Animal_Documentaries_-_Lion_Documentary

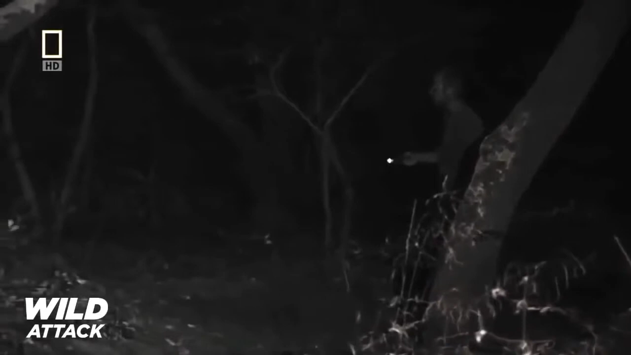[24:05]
I heard something, and then I looked, and I saw something in the dark, and it was her.
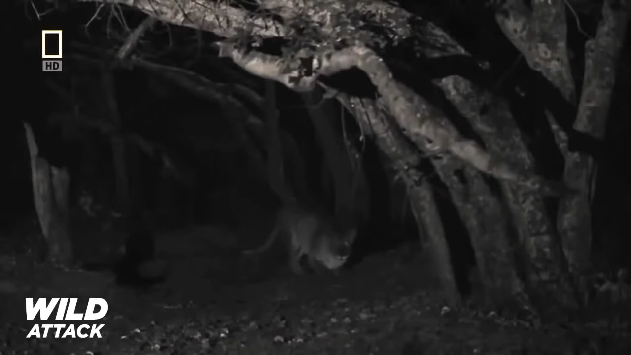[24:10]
But I was not afraid. I knew somehow that she was not there to do us any harm, or that she did not come to hunt.
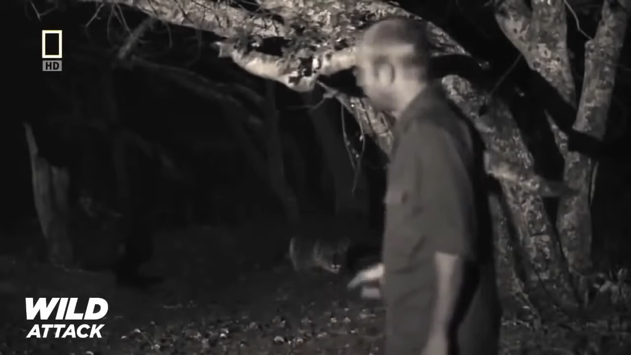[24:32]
That night, somehow, a bond was forged between us.